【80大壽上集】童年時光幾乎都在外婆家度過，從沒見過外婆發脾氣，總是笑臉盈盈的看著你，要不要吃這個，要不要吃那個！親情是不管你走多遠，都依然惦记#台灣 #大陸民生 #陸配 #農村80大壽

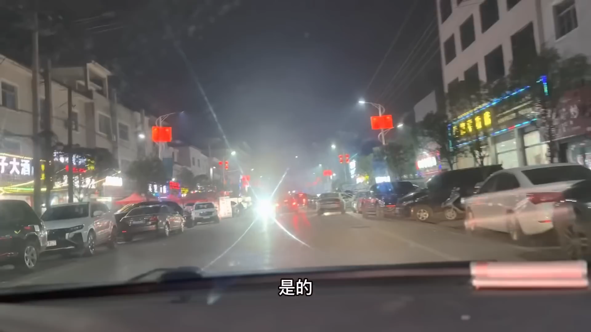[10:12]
我前头的都是车子开天 吧。现在才十点，现在十点多了，还这么热闹。这只是一个镇而已，是吧？哎，怎么改是镇是吧？ 是镇的，是 镇。啊，镇上。